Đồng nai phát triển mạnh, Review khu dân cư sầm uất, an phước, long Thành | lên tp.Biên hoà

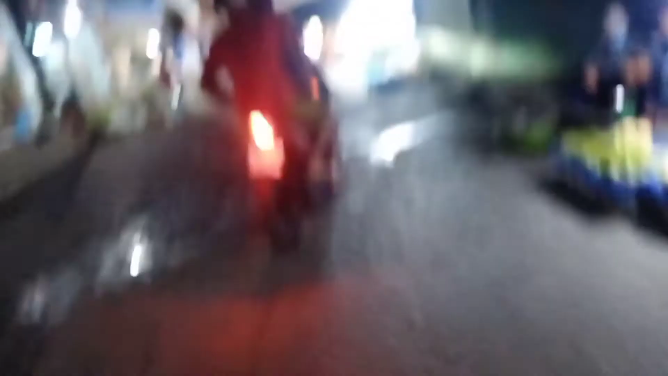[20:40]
Khu vực này là dân cư sầm uất và đông nhất tại phường Tam Phước luôn.